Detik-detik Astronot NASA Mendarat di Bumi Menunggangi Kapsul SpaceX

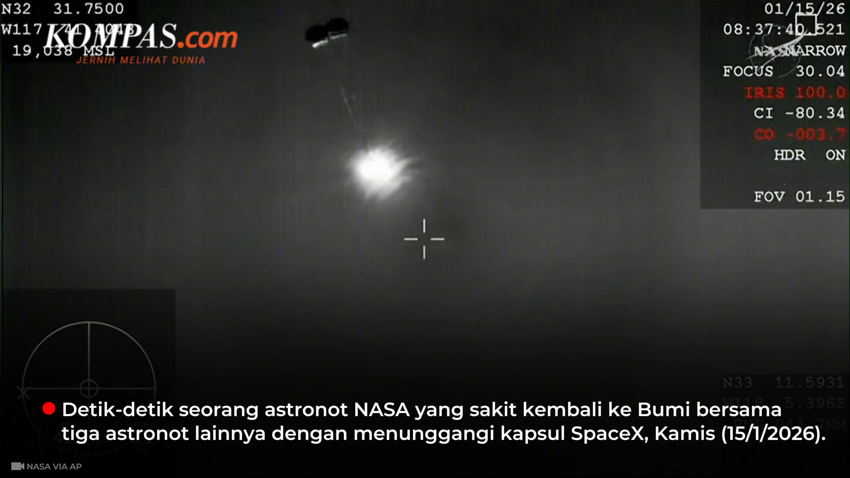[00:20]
there we have visual confirmation of drogue deploy
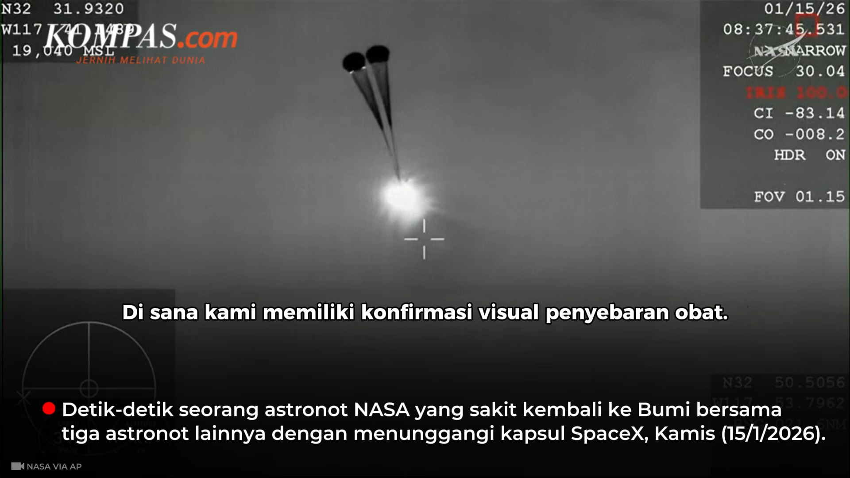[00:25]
visual two healthy drogues kind of a cool shot I think we had the recovery vessel in the background there just momentarily there we can see visual confirmation of deployment of the four main these